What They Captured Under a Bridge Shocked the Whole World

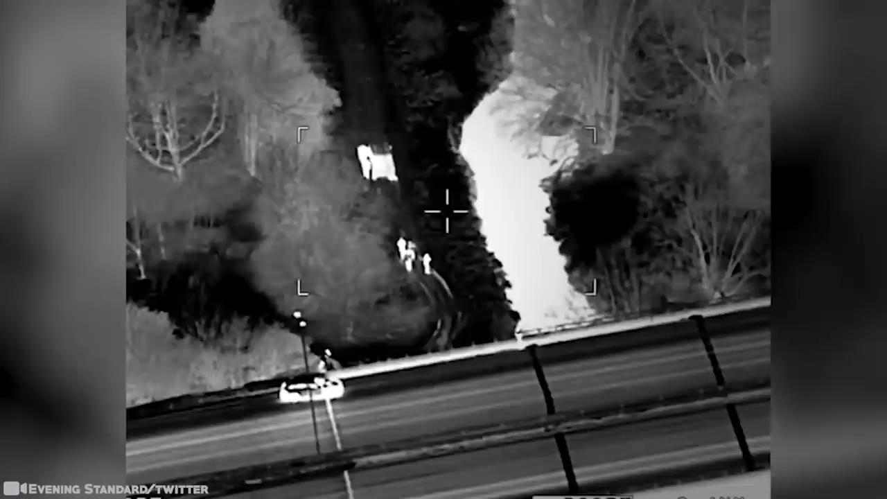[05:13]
authorities used thermal imaging drones to find the massive gathering of about 800 ravers.
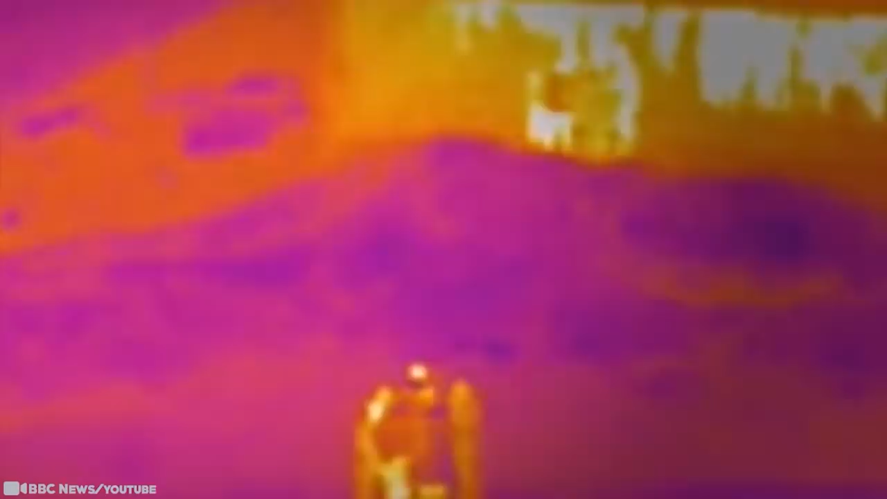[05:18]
To say the least, it was a massive and wide police investigation. As the party raged below, the traffic rumbled above.
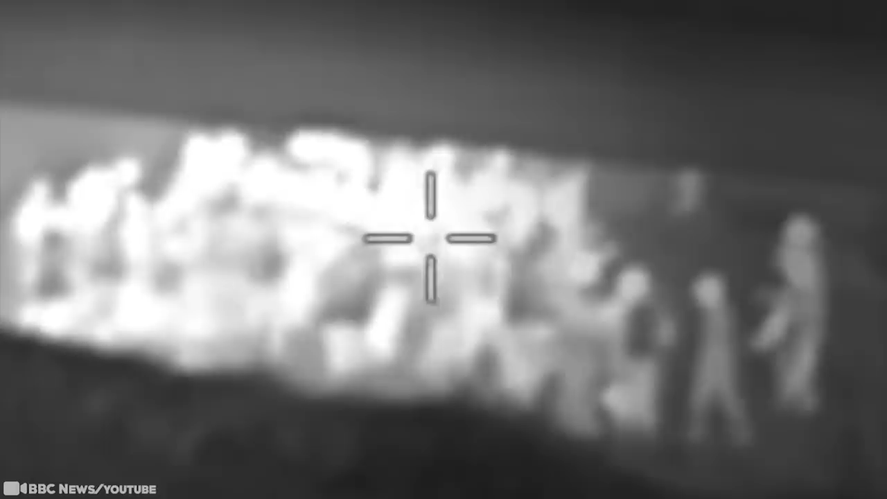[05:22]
It was an awesome place with a huge sound system. Unfortunately, all the equipment was seized by police, and over 22 fines had been issued to the organizers.